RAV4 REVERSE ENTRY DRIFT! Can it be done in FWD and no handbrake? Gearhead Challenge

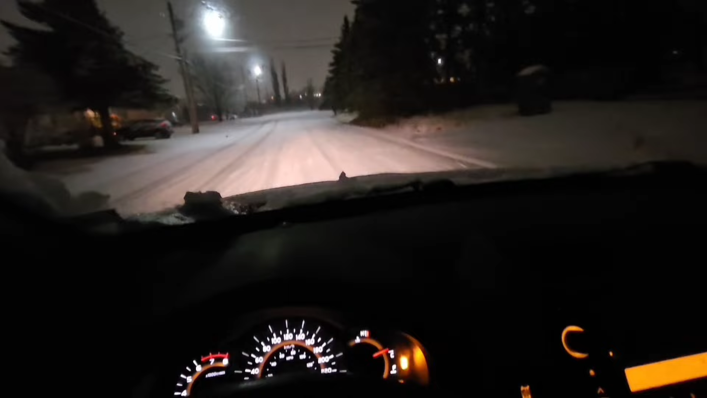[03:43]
All right, let's see if we can get even a little slide going with the brake and throttle together. Yeah, ABS is stopping me from getting any progress, but if you try hard enough, you can get it to slide just a little bit. We'll try it again. We'll try it again right here. Yeah, it will work if we pull the ABS view,
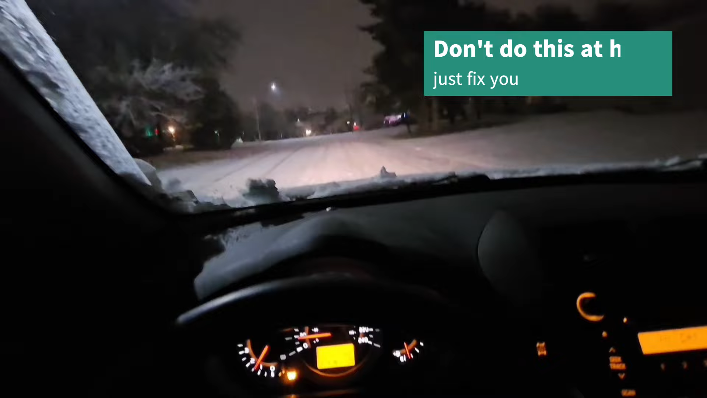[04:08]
otherwise, we don't stand a chance. Boom.